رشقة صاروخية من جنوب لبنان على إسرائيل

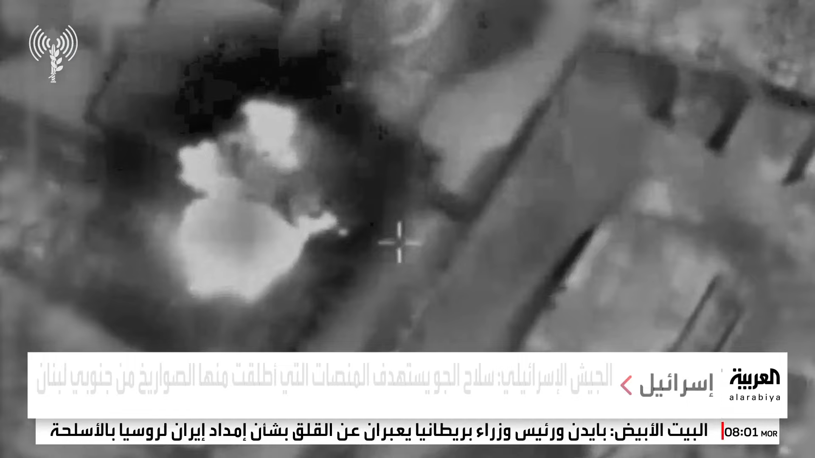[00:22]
وكذلك استهداف مناطق في جنوب بحيرة طبرية من جانبه أعلن الجيش الإسرائيلي أن السلاح الجو استهدف المنصات التي أطلقت منها الصواريخ في جنوب لبنان وأكد الجيش الإسرائيلي أن الطائرات الحربية قصفت أيضا مبنى عسكريا تابع لحزب الله في منطقة كف الرمان في منطقة الجنوب